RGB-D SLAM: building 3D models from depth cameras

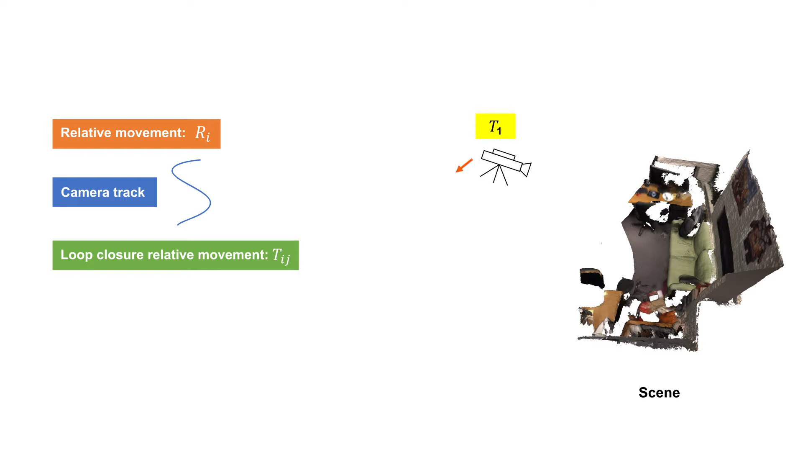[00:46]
Besides registering consecutive frames, it is important to also register some keyframes which are not consecutive.